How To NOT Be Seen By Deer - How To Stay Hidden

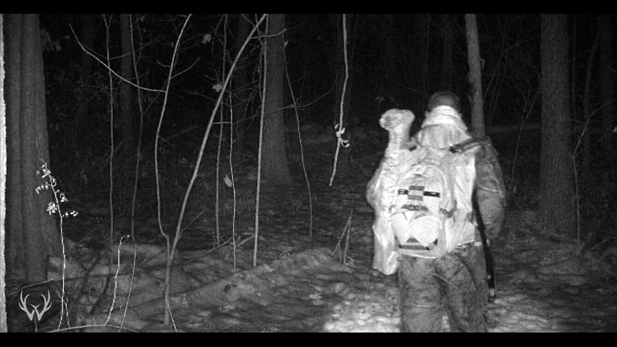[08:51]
try your best to both enter the woods and leave the woods without a flashlight. But I know that's not always possible, and there are going to be times where you do need to use a light to get to, or from, your stand location. And when you do need to use a flashlight, getting to and from your stand locations, I would recommend using a red flashlight.
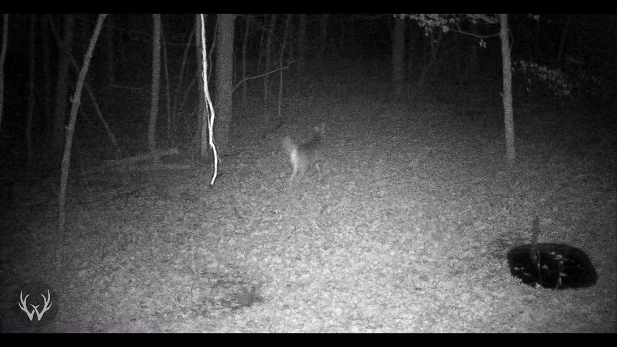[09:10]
And I know I'm gonna get comments on here on how deer can see the red light on a trail camera, and I do understand that. The red light can sometimes tip off the deer that there's a camera in that certain location,
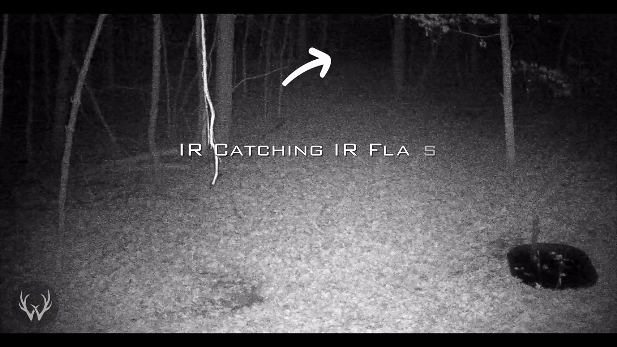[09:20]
but deer do not see red nearly as well as they see other colors.